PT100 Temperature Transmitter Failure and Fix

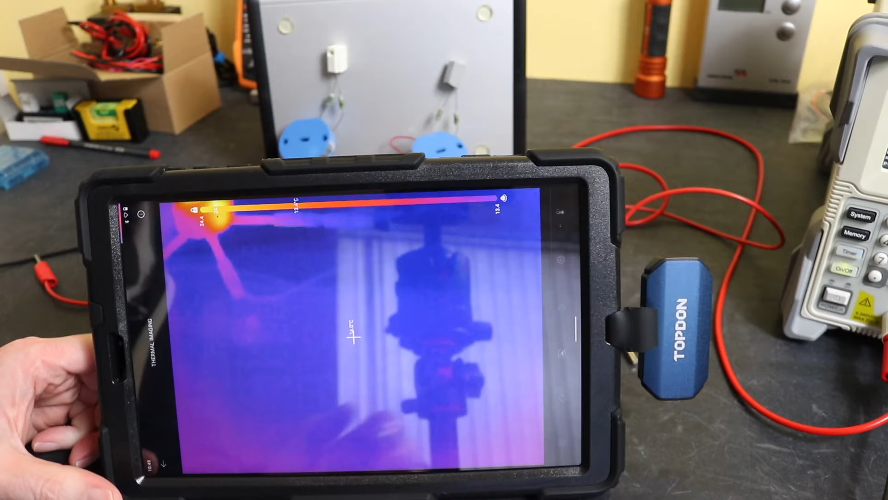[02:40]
camera set up here okay so there's the temperature there and you can see the two units down here in the normal picture there's the one on the left there's one on the right you see I'm running 27 degrees C on the
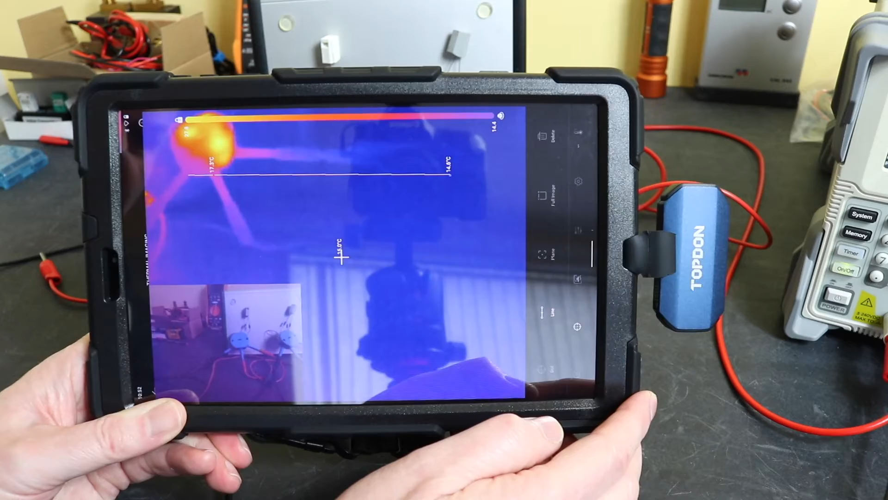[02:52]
failed one and the other one isn't even showing a temperature normal ambient so I'll capture this and put this on the
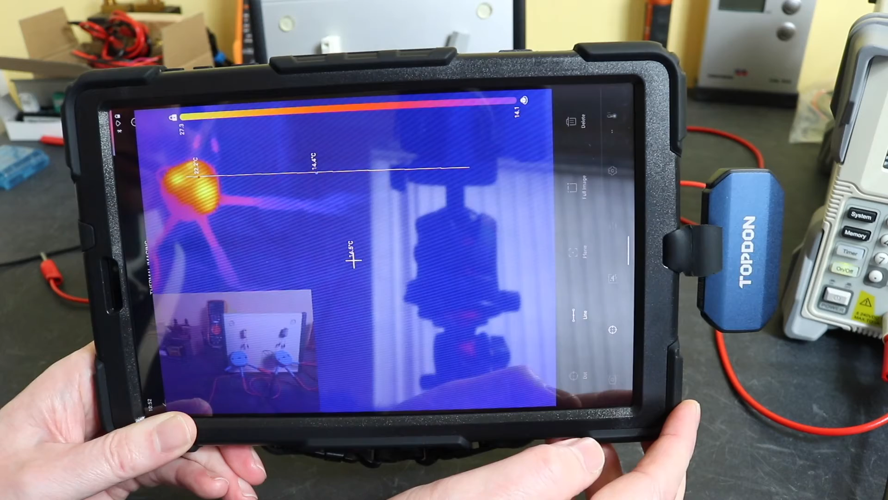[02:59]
screen as well so you can see this for yourselves so that's the issue that I've got we'll pack up now and I'll break this unit open and see if we can see
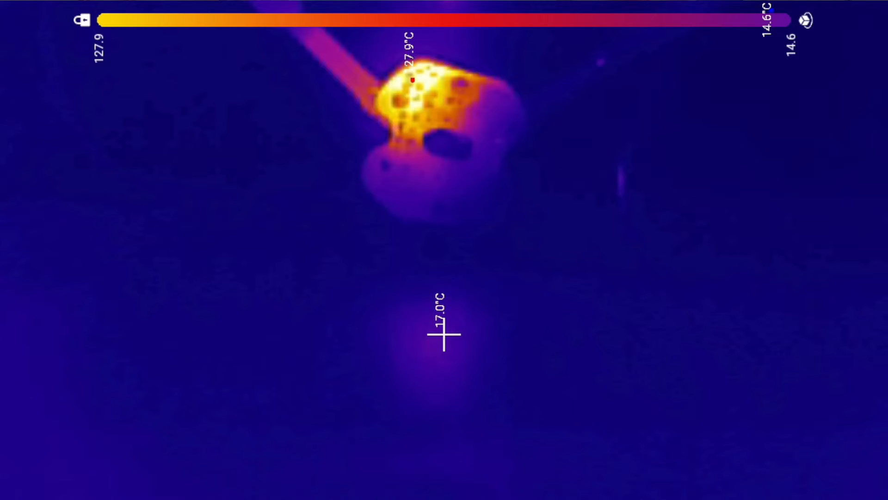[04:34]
On screen: spot 17.0°C, max 27.9°C
so that tells you where the fault is somewhere one of those components in there I'll have a look under the microscope there
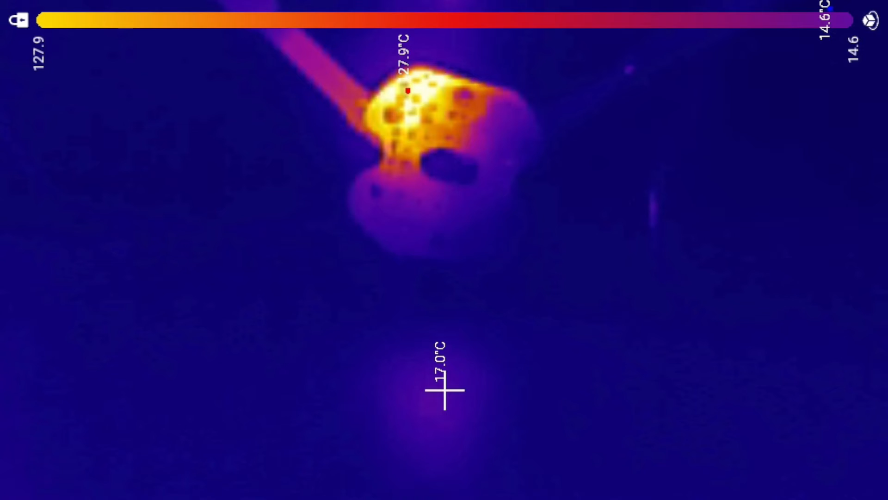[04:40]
On screen: spot 17.0°C
may be something obvious but it's all SMD so quite hard to see you can actually smell it
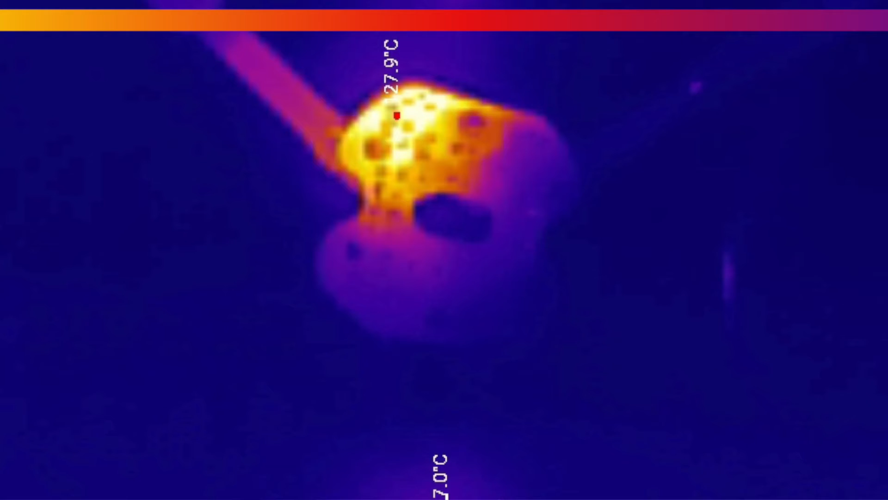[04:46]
as well now though now it's out of its case very obvious that there is an overheating failure going on in there okay so we'll just
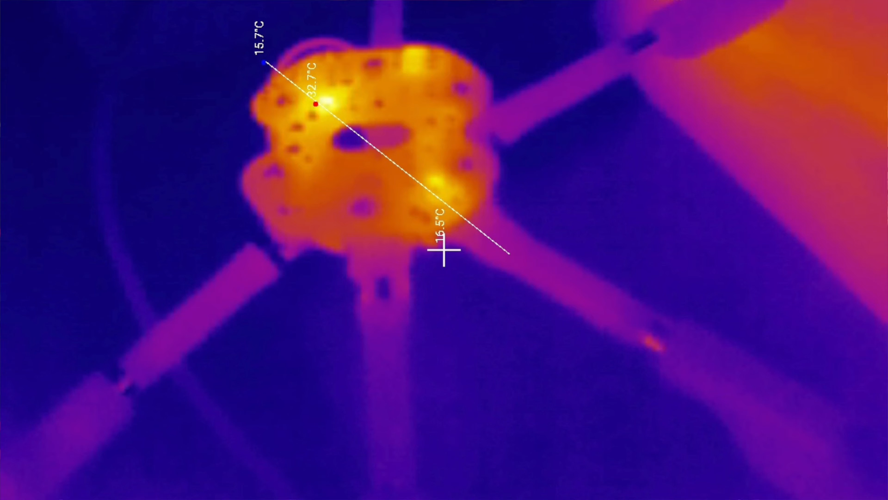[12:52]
in comparison to what is last time so we've achieved something there but we are picking up a bit more heat on some of the other components but obviously that's because the board is now actually running whereas in
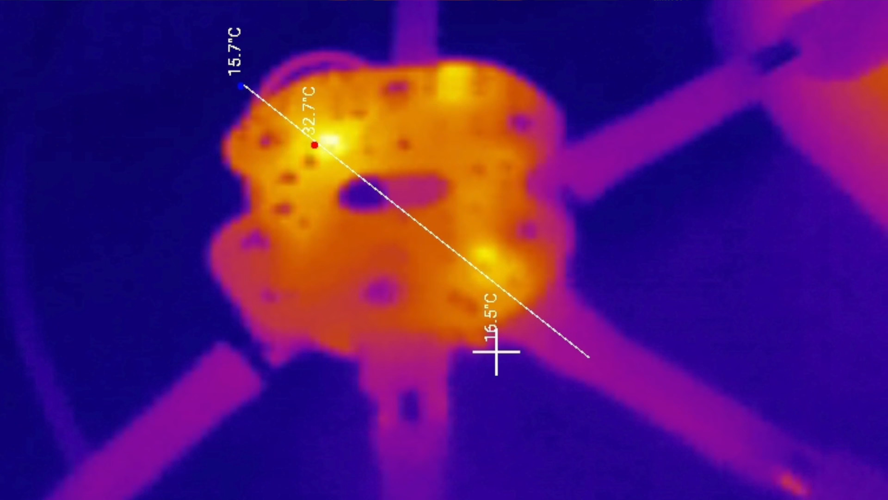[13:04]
the previous thermography the board was actually dead because the supply was shorted out so